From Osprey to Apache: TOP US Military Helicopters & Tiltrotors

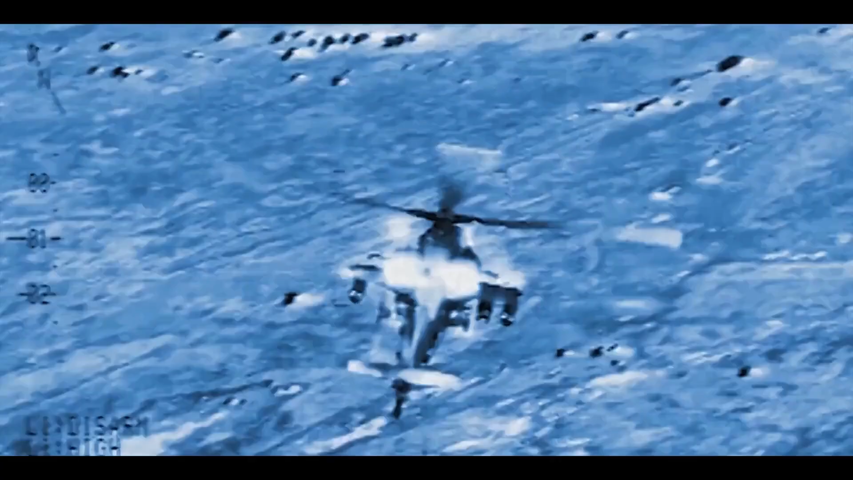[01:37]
allowing it to detect and track enemy targets accurately regardless of weather conditions.